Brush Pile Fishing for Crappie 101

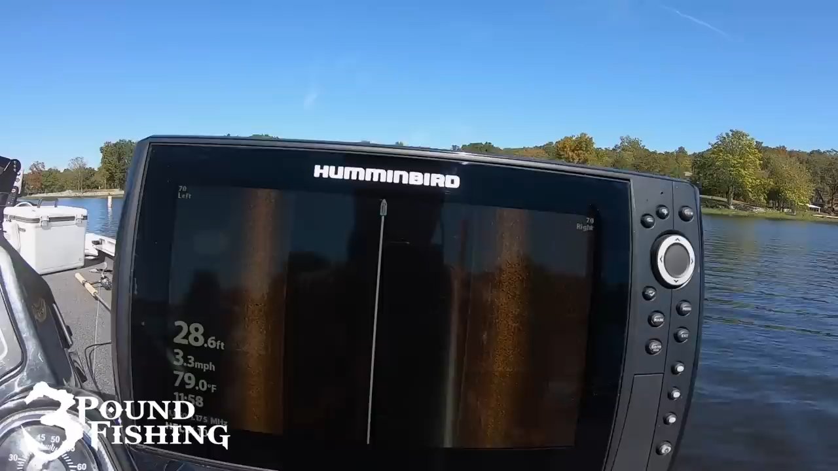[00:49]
On screen: depth 28.6 ft, water 79.0°F, speed 3.3 mph
So we're going to start off with a little bit of side imaging because I think that's extremely important. We don't want to lose sight of that. Side imaging is what we use to find structure. You can also find fish on it.
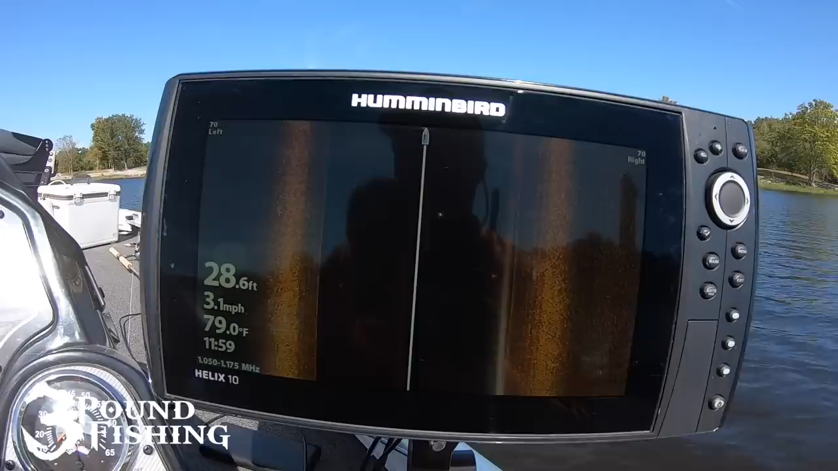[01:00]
On screen: depth 28.6 ft, water 79.0°F, speed 3.1 mph
But primarily now with LiveScope and the new technologies, we use that to find fish.
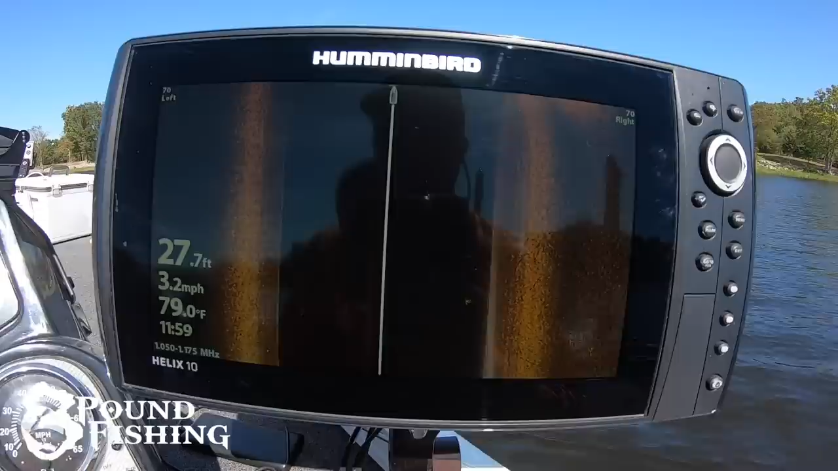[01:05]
On screen: depth 27.7 ft, water 79.0°F, speed 3.2 mph
This is primarily structure, but we can see fish on it. So here we are rolling up on a point, kind of on a point on the main lake.
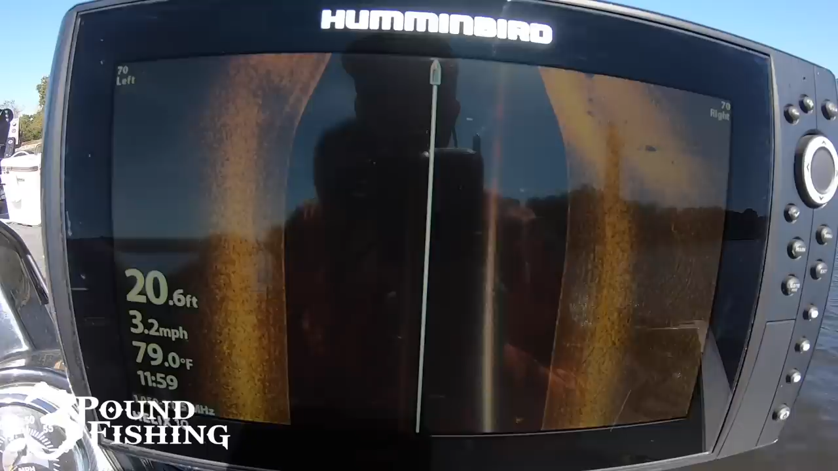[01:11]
On screen: depth 20.6 ft, water 79.0°F, speed 3.2 mph
And we are looking for shadows. And that's what we're searching for on side imaging right now. So I'm not saying, okay, bam, I see some shadows right here.
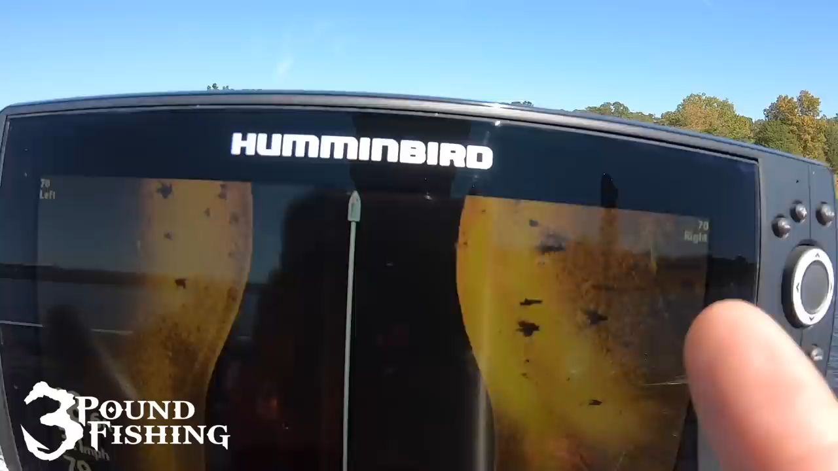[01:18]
So I know there's some fish right there.
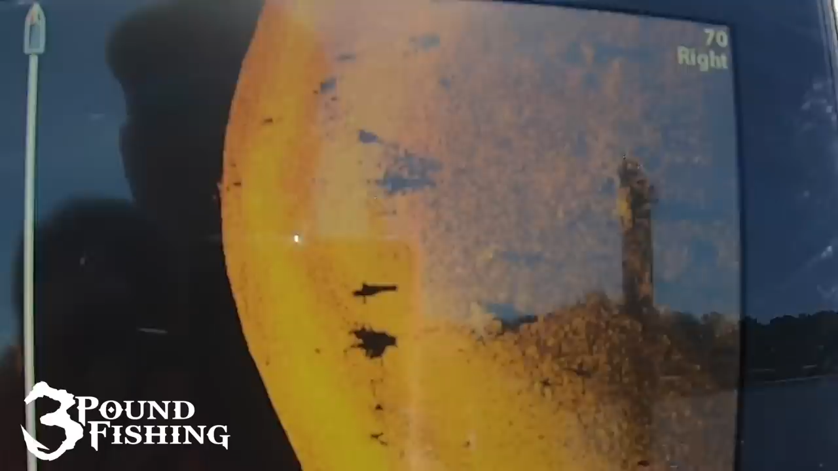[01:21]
And that's, you know, that's, that's a good place to start, to be honest with you.
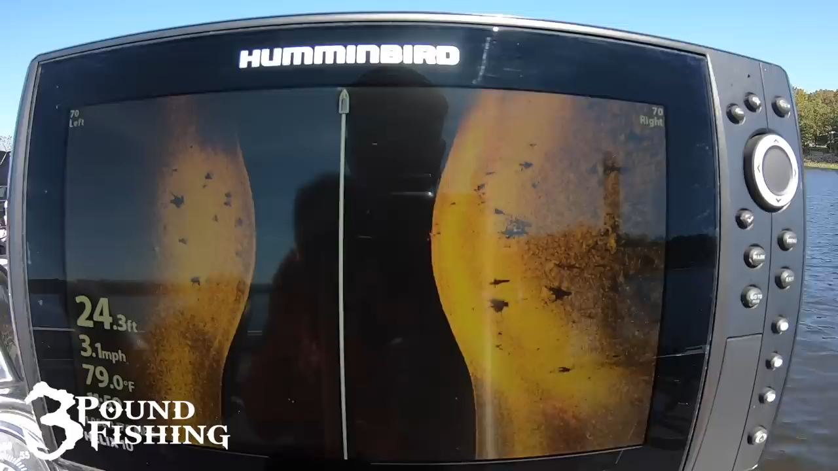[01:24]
On screen: depth 24.3 ft, water 79.0°F, speed 3.1 mph
It's a good amount of fish. There's actually some underneath the water column right there. And I know the picture is probably not perfect just because of the glare, but trying my best.
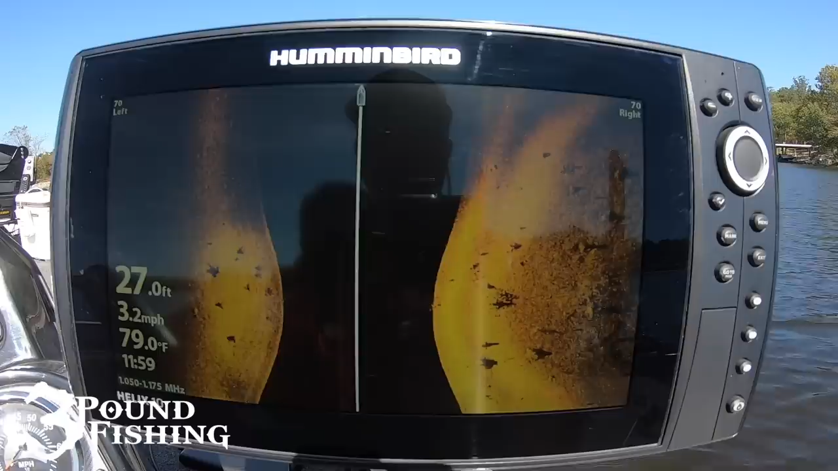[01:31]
On screen: depth 27.0 ft, water 79.0°F, speed 3.2 mph
That's what we use side imaging for now.
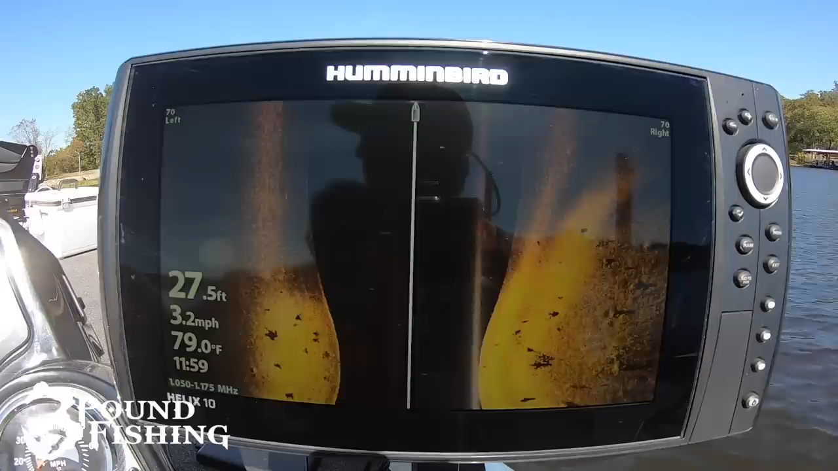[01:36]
On screen: depth 27.5 ft, water 79.0°F, speed 3.2 mph
So let's go find another spot just so I can show you again exactly what we're looking for.
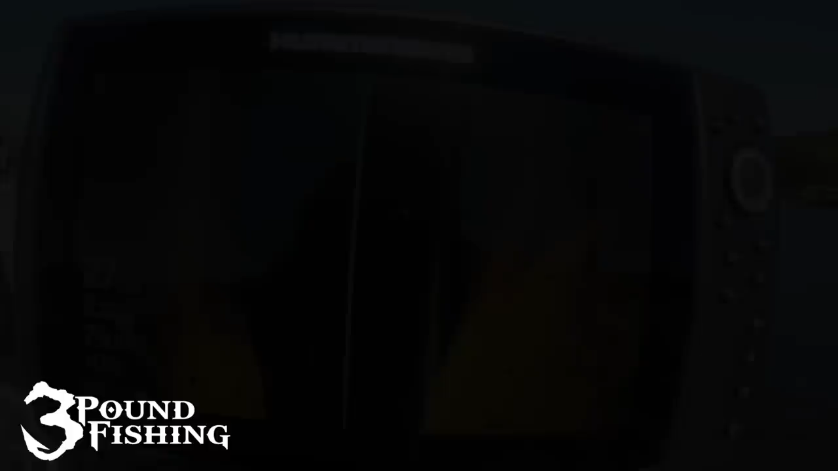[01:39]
All right. Again, we are looking for structure. And I know that there's a little hump out here.
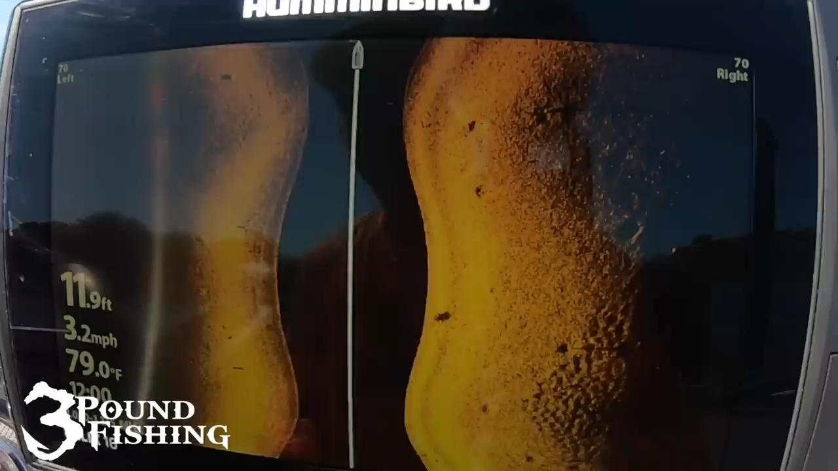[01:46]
On screen: depth 11.9 ft, water 79.0°F, speed 3.2 mph
So I'm looking for the fish on this hump. Now these are, these are points that I'm familiar with. Now there's a great example of fish folks.
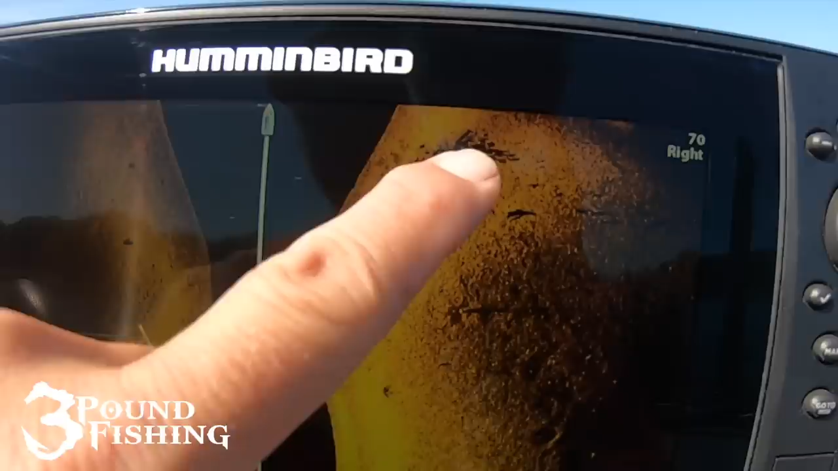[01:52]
That thing is stacked. I hope I can get that close enough.
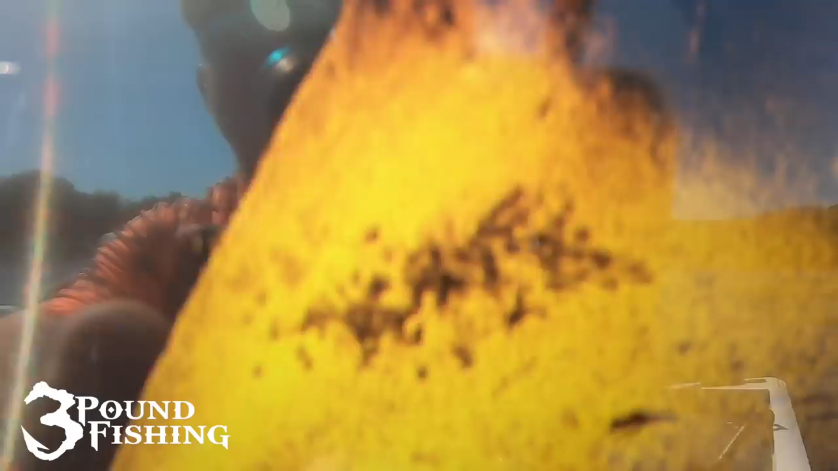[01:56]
That's a lot of fish and you can see the shadows. Now they are, I, what I've noticed right there with those shadows is that they're relatively close to the brush pile.
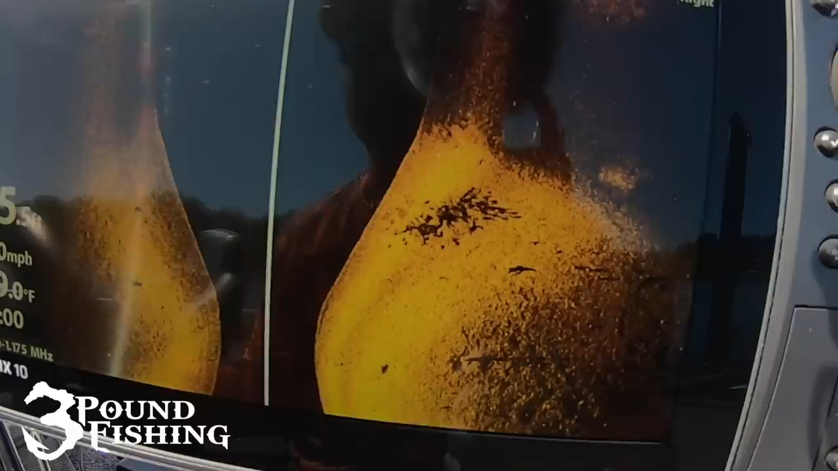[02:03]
These fish are not too far off of it. So what I'm going to do is I'm going to approach this brush pile,